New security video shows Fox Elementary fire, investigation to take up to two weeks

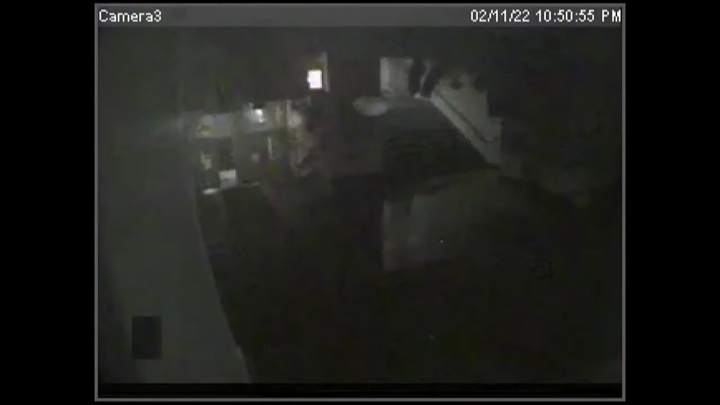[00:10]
In this clip, you can see smoke filling the front foyers as the fire spreads rapidly. Sparks then begin to fall from the ceiling.